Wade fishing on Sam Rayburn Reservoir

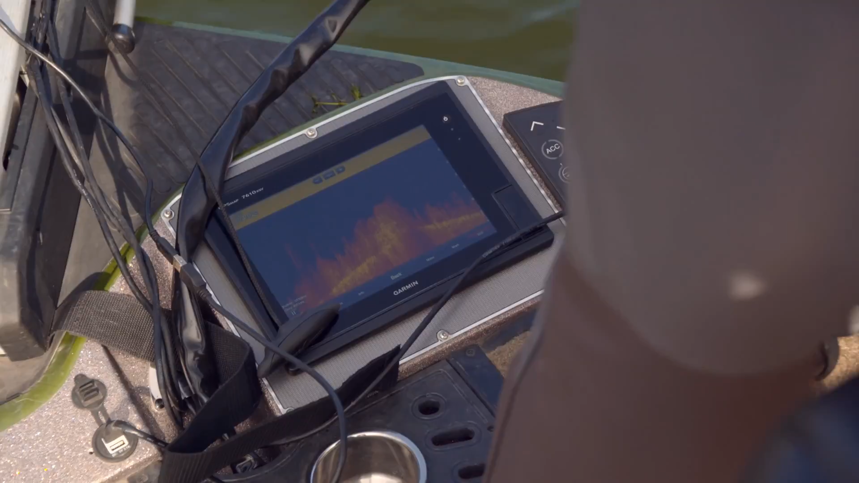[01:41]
You can see what I call the hay grass, and that's going to come out a pretty good ways out, because the lake has come up, and that grows all summer long.
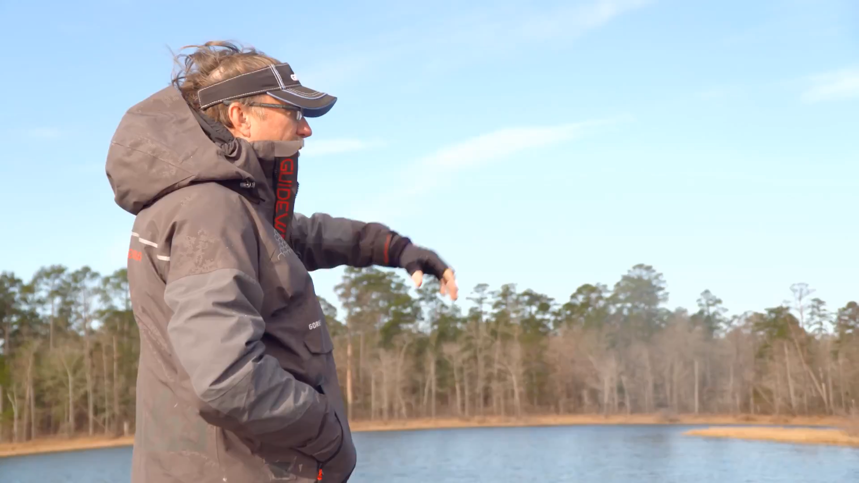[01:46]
Depending on the ebb and flow, sometimes you'll see that water way back up in the pines on this lake,
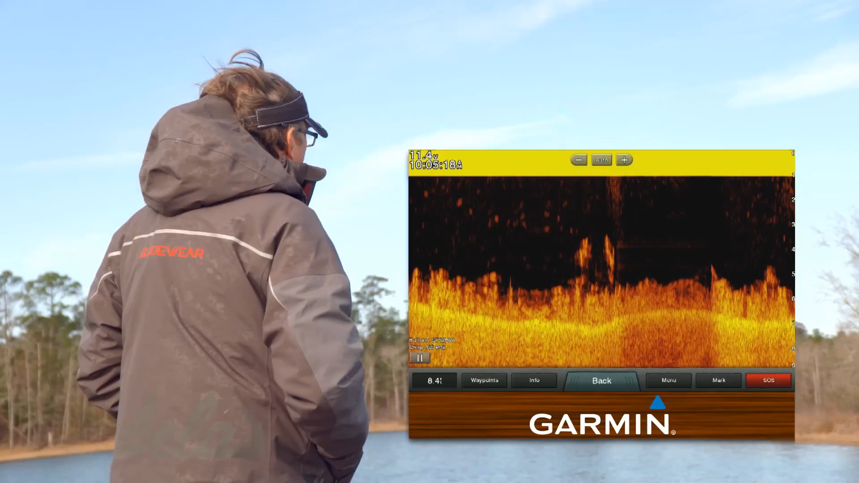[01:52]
and right now it's kind of in between. It's not enough water in a buck brush. You're going to have that hay grass coming out. There'll be some inside grass lines.